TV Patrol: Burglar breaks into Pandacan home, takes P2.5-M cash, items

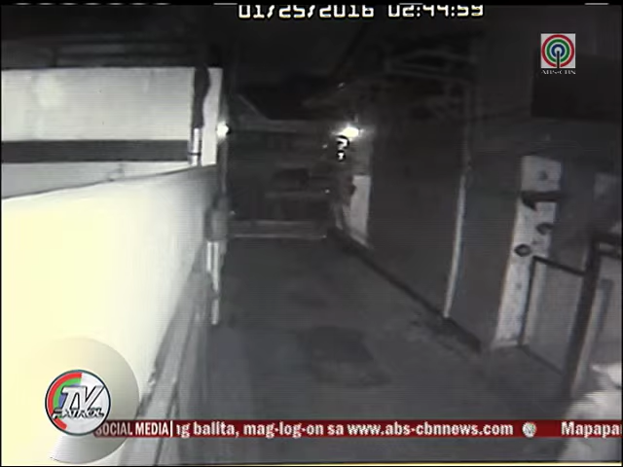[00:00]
Alas dos imedya na madaling araw nang makita sa CCTV ang pagpasok ng isang lalaki sa compound ng pamilya de Guzman sa Pandakan.
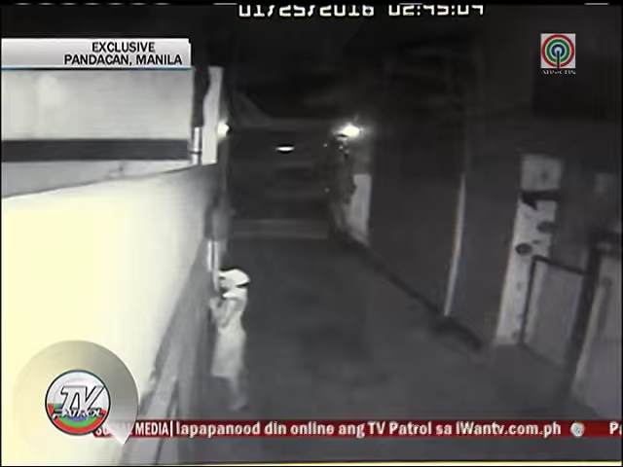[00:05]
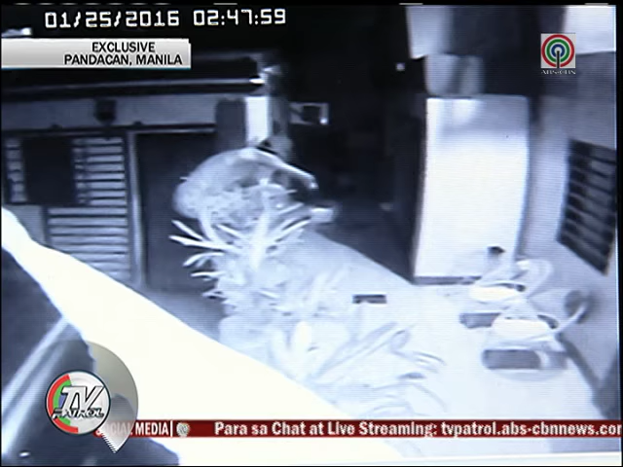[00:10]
Nang hindi niya mabuksan ang pinto, sumampas siya sa kotse at inakyat ang bakod. Mula roon, nakapasok na siya sa loob ng bahay.
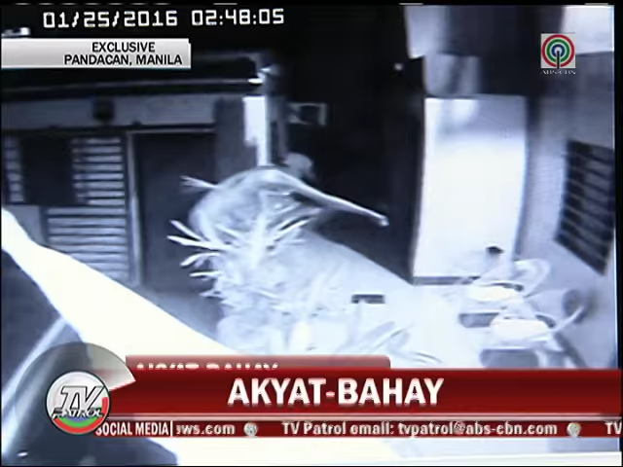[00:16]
During those times, puro matanda lang, tulog sila talaga.
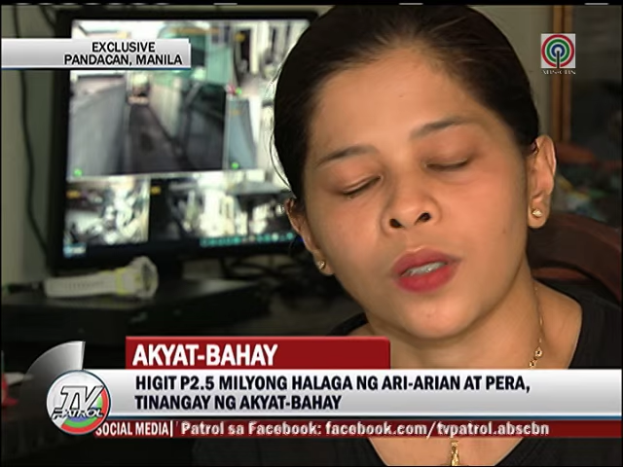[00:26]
Sa loob ng bahay, namili ang suspect kung aling sapatos ang nanakawin.
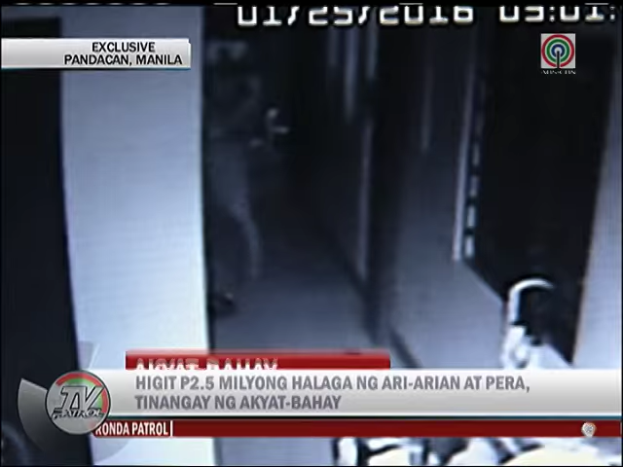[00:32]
Nilooban din niya ang mga kwarto.
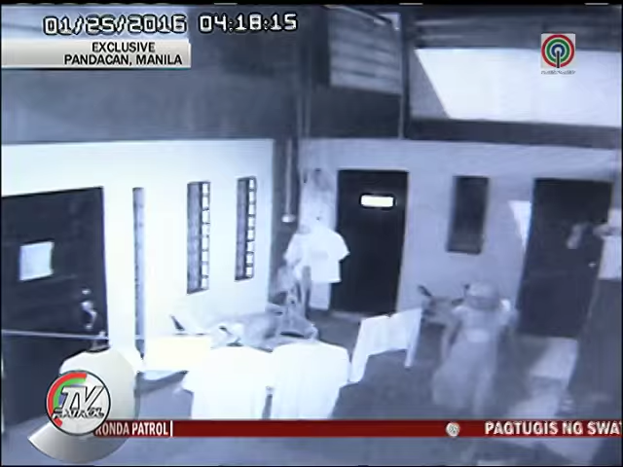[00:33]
At sa labas ng bahay, iniipon niya ang mga ninakaw na gamit. Nagpahinga pa siya sa labas at umupo. Makalipas ang ilang minuto, bumalik ulit siya sa loob para magnakaw. Kinabahan ako for the kids at saka for my parents, lalo na yung dad kong bedridden.
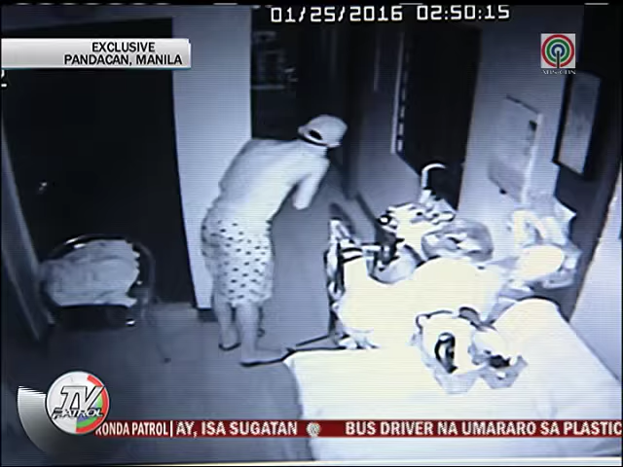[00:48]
E paano kung nagising ang dad ko? Kahit nasan ka, you have to be careful.
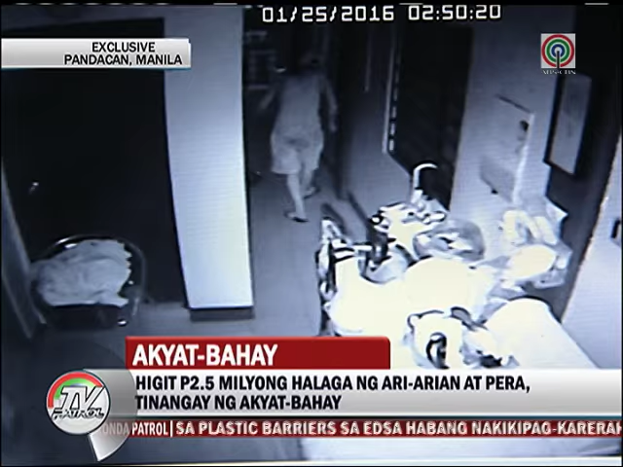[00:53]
Alas 4 na na madaling araw nang umalis ang suspect, bit-bit ang shopping bag ng mga ninakaw na gamit. Nataranta na lang ang pamilya na magising silang nahulog-hog na ang kanilang mga gamit.